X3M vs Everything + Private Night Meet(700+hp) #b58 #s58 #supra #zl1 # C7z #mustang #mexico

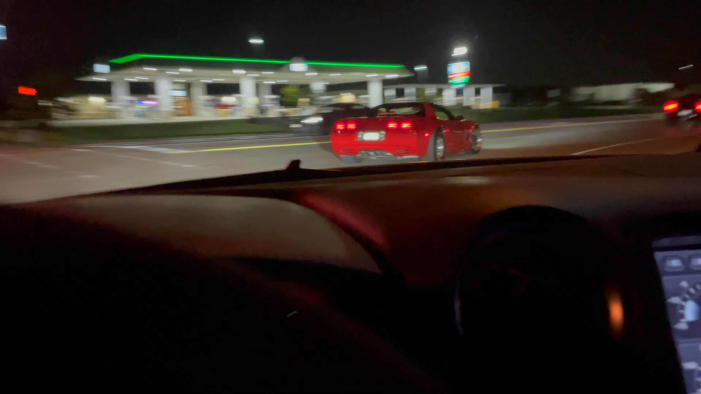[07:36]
Got a twin turbo 10R80 versus Bistro build Supra and G82 M4, man.
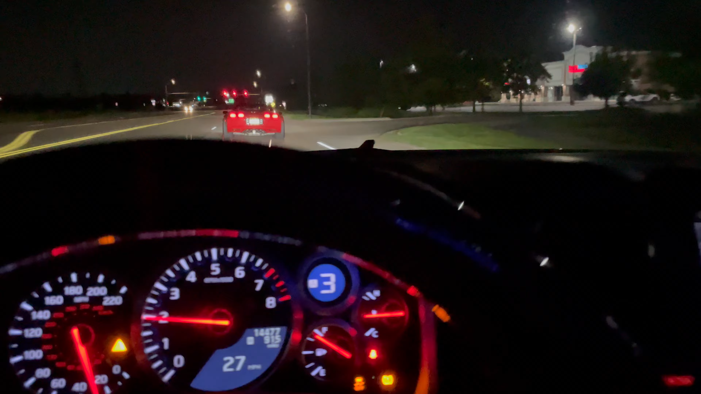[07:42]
Yes, sir. We're off to Mexico right now. We'll catch you guys once we get on the highway.